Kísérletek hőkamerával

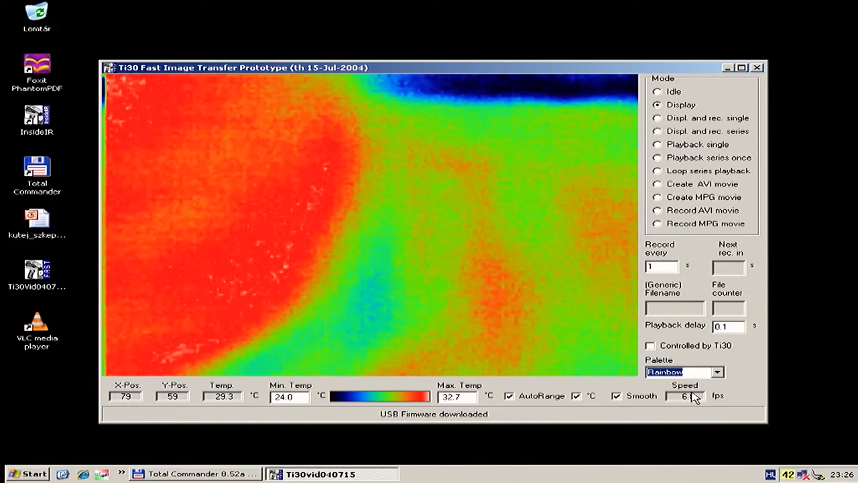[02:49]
On screen: spot 29.3°C
Tulajdonképpen megpróbálom saját magamra irányítani ezt a kamerát, és akkor megnézzünk egy-két érdekességet.
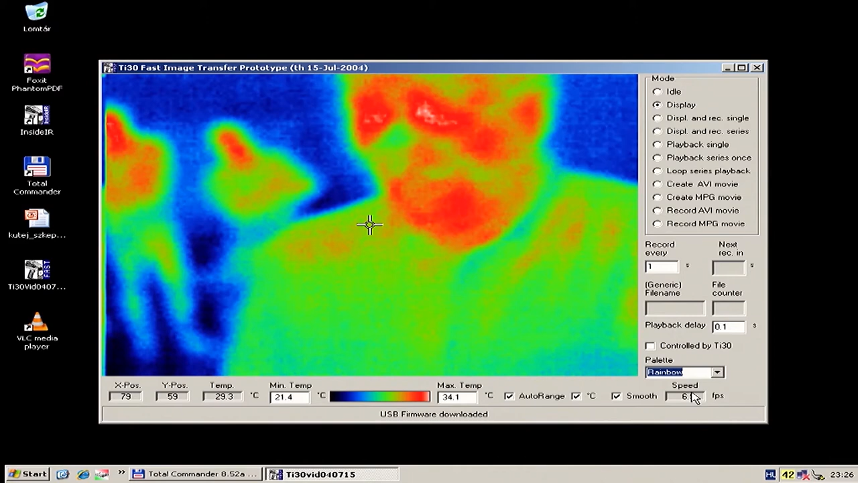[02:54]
Ha valaki megnézi, akkor ez itt én lennék, és akkor nézzék meg, hogy ezek a különböző színek különböző hőmérsékleteknek felelnek meg. Tehát úgynevezett hamis szín információs hőtérképet látunk. Ha megnézi az ember, akkor ott a távoli állókat leszik, hogy például az Ákos és a Józsinak a képét látjuk.
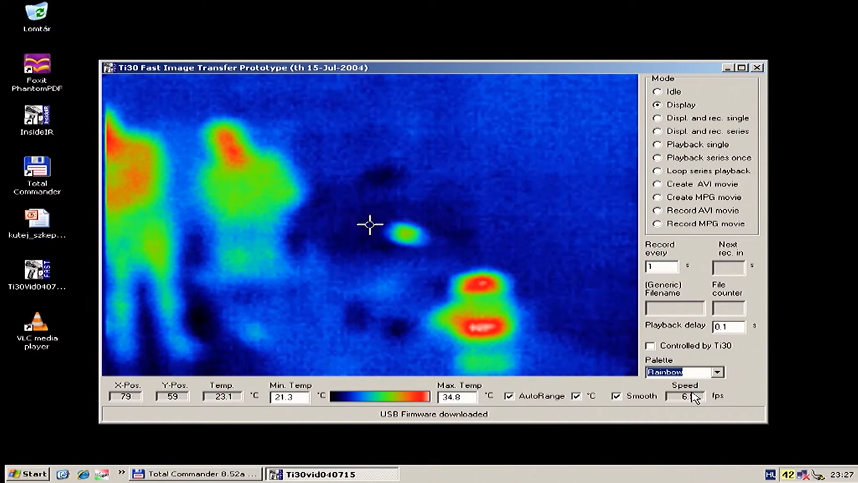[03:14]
On screen: spot 23.1°C, max 34.8°C, min 21.3°C
Ákos emelt fel a kezed, légy szíves? Tehát látják, hogy ő az ott Ákos, tehát ez elég messzire is ellát ez a szerkezet. Én a beállók ide a kamerában, akkor látják az arcomat, hogy éppen milyen a hőeloszlás.
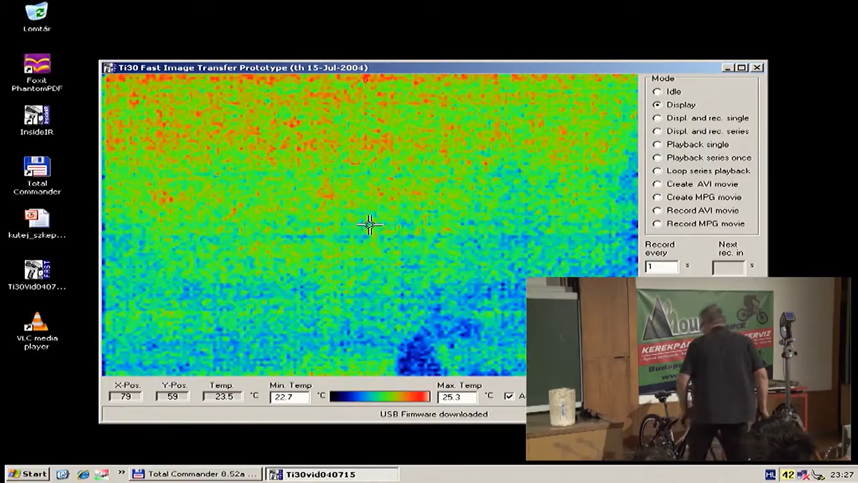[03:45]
On screen: spot 23.5°C, max 25.3°C, min 22.7°C
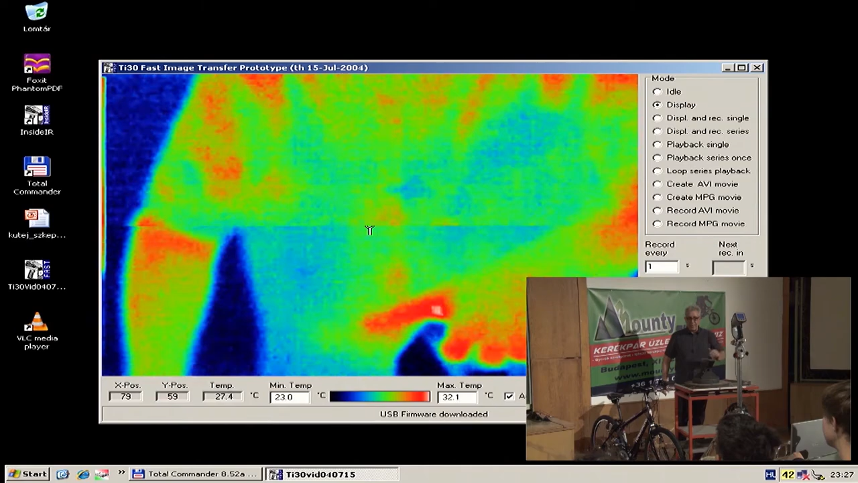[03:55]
Ez az üllő, nézzék meg, hogy jó hideg. Egy picit még állítok rajta, csak azért,
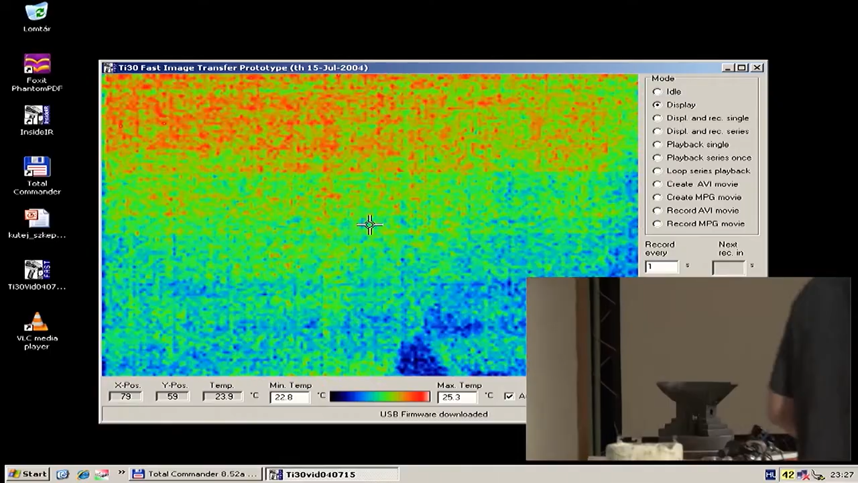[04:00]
hogy pontosabban és jobban lássuk ezt az üllőt, így. És ezen az üllőn én kalapálni fogok. Tehát itt van az üllő, mindenki szépen láthatja, hogy itt van az üllő.
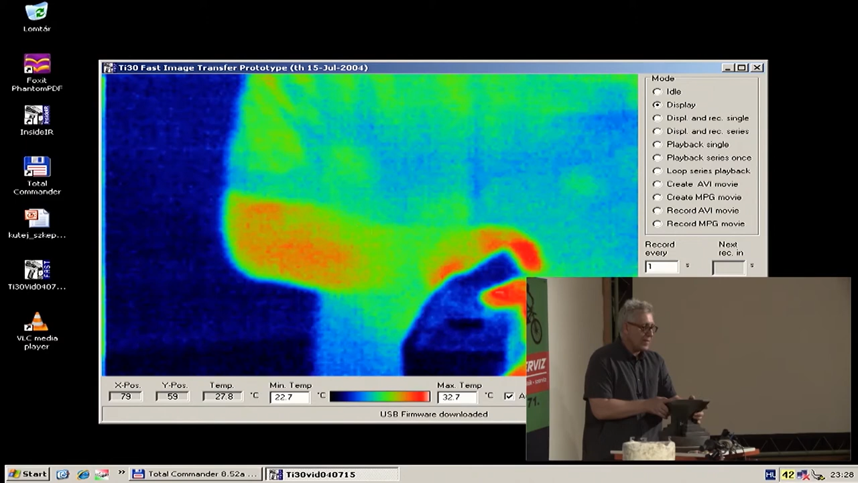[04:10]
On screen: max 32.7°C, min 22.7°C
És én hoztam magammal egy ilyen drót végére fölrakott anyát. Ez az anya most tulajdonképpen azért nem nagyon látszik.
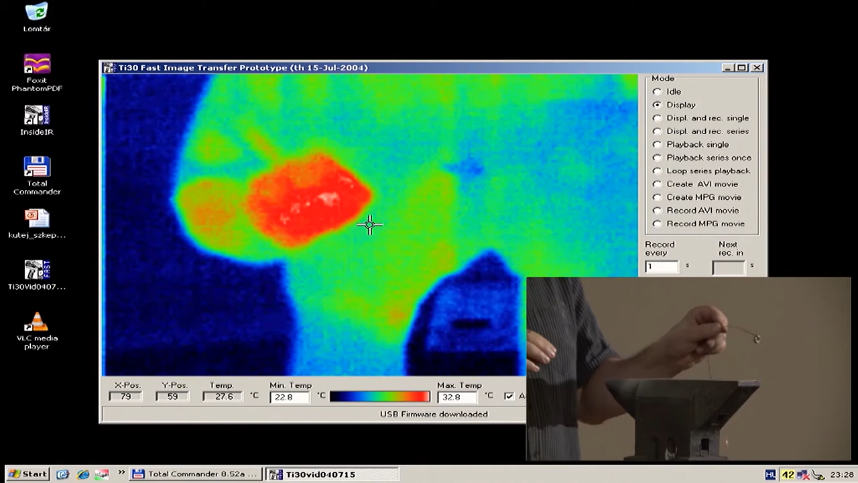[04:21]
Tehát tulajdonképpen meg tudom mutatni, hogy itt van a tenyeremben az anya. Így, íme itt van. Ha ide teszem, akkor azért nem látszik, mert körülbelül ugyanaz a hőmérséklete, mint az üllőnek.
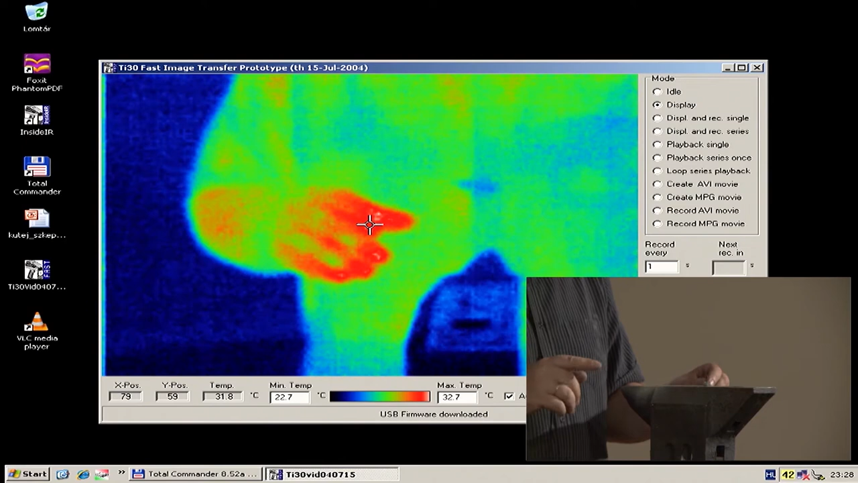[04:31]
On screen: spot 31.8°C
És most tulajdonképpen semmi más nem fog tenni, mint hogy elkezdem püfölni kalapáccsal. Fogják látni, hogy az anyának megváltozik az alakja.
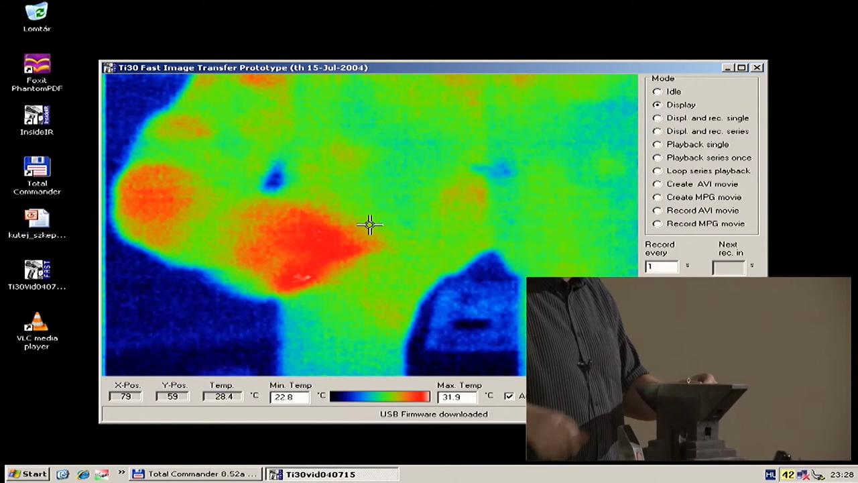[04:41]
On screen: spot 28.4°C, max 31.9°C, min 22.8°C
És nem csak az alakja fog megváltozni, hanem a hőmérséklete is. Mégpedig azért, mert amikor elkezdem csapkodni, akkor a kalapácsnak a mozgási energiájának nagy része hővé fog alakulni.
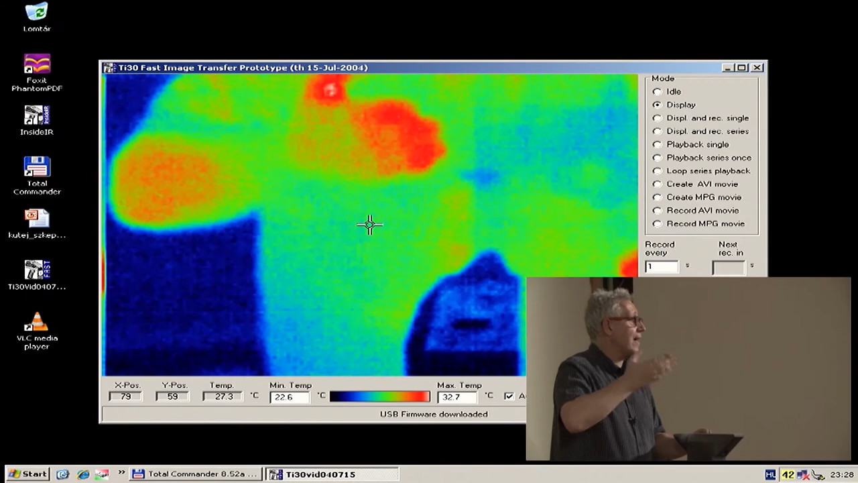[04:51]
On screen: spot 27.3°C, max 32.7°C, min 22.6°C
Amit érdemes megnézni azt, hogy az üllőn a kalapálás hatására...
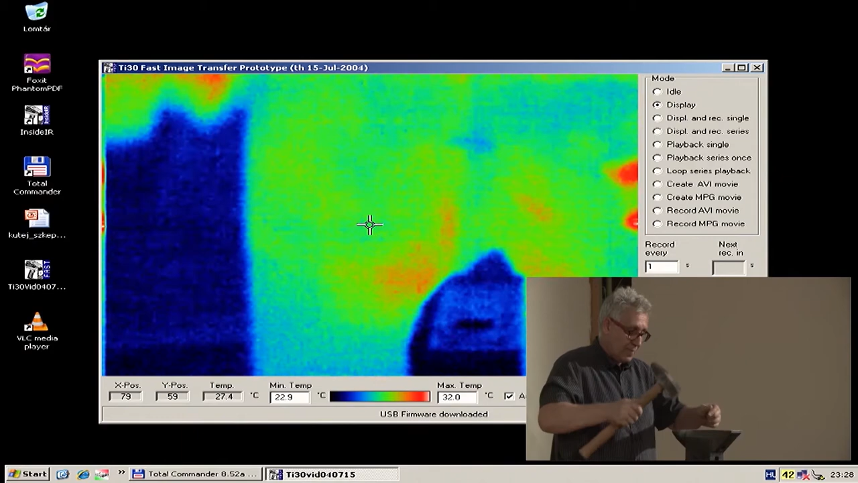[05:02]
On screen: spot 27.4°C
Azért kötöttem meg egy madzaggal, hogy ez itt maradjon. Szerintem szépen látszik, ahogy én ezt ütögelem, egyre forróbb és forróbb.
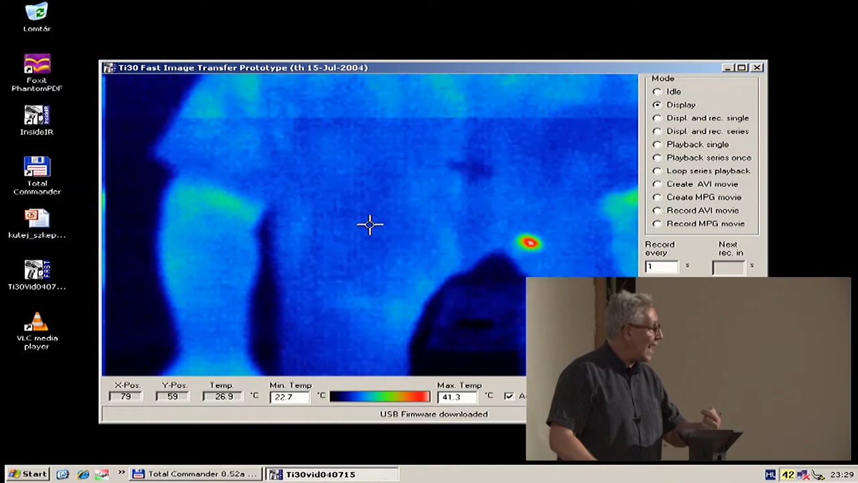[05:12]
On screen: spot 26.9°C, max 41.3°C, min 22.7°C
Akár 100 C fokk fölé is felkerülhet ennek a vasdarabnak a hőmérséklete. Tulajdonképpen, hogyha én egy ügyes kovács ember lennék, akkor megtehetném azt,